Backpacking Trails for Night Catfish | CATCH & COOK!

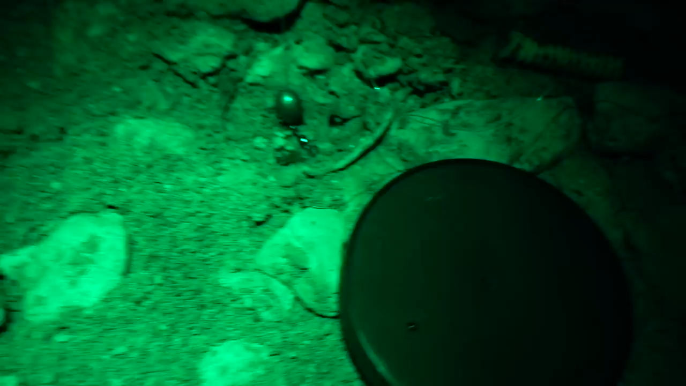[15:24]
look at that guy's a little scorpion a
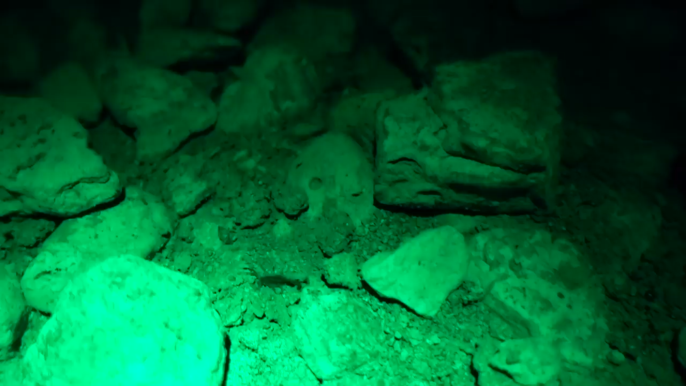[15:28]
little scorpion next to my bait so just sticking that in there I
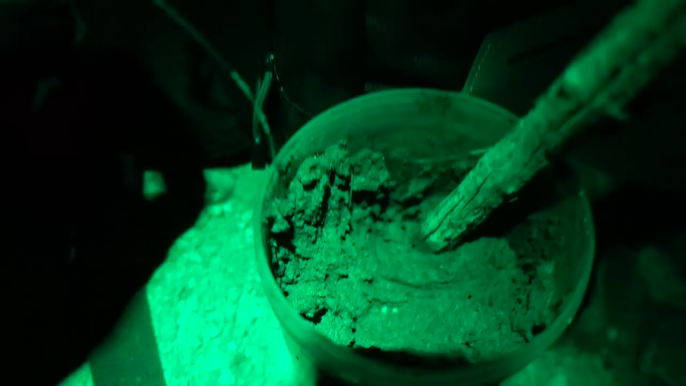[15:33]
try to coat it like I'm bread and butter nice
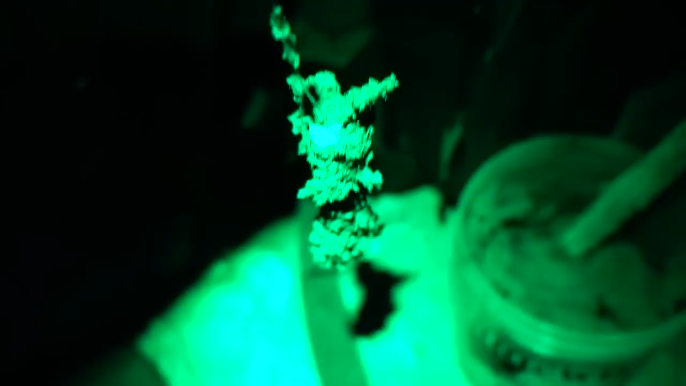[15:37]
and juicy that's gonna get a bite
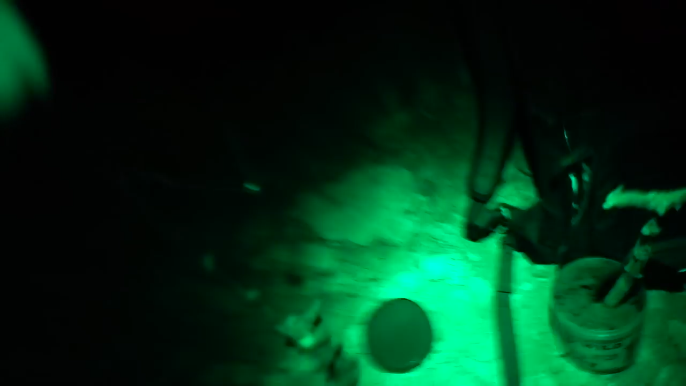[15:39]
I'm not kidding y'all when I say I was over there taking